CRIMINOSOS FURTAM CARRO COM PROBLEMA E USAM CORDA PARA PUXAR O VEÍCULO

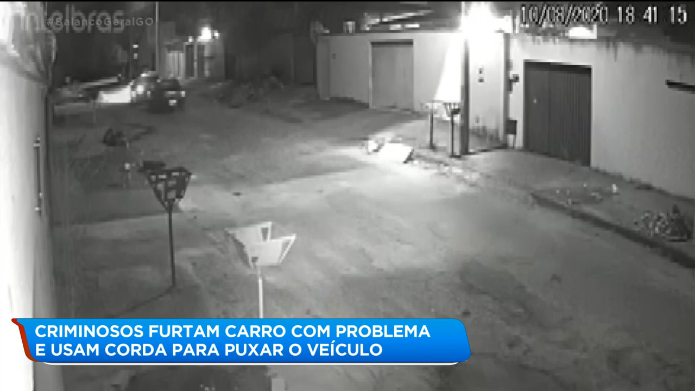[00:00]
As imagens mostram quando o carro passa puxado por outro veículo. Era início da noite de segunda-feira, dia 10. Os meninos que jogavam bola na rua observam.
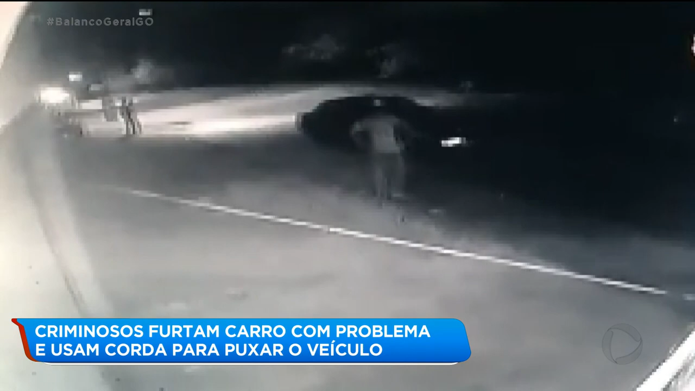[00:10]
Ninguém fazia ideia de que o carro que estava sendo puxado tinha sido furtado. E o carro tá fazendo uma baita falta pra essa família, viu?